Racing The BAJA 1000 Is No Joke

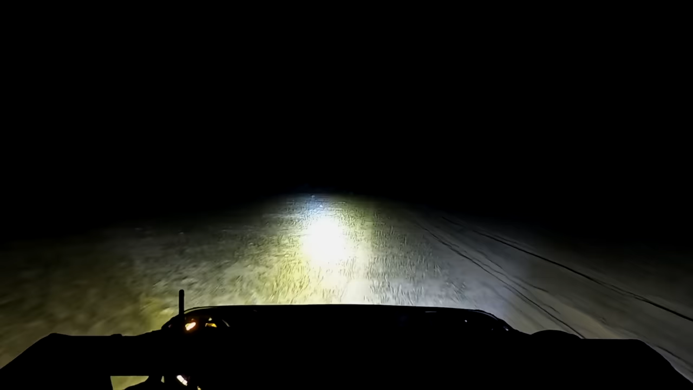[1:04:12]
Right. I'm not seeing anything. It's gonna stink for a minute. Yeah. I'm not seeing anything, right? You see anything? No.
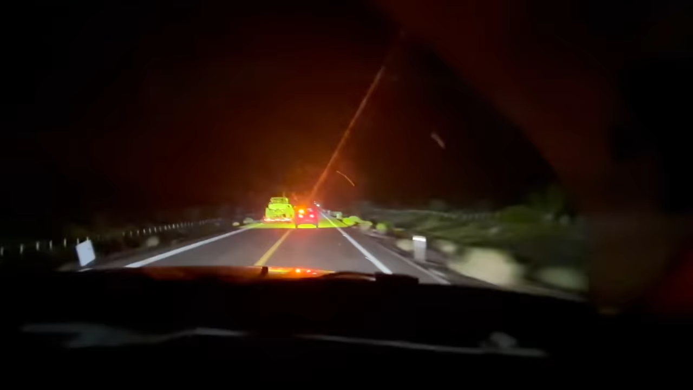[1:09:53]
Section of this course that goes on the highway for a bit of it, and that was a race car driver on the course racing the Baja 1000.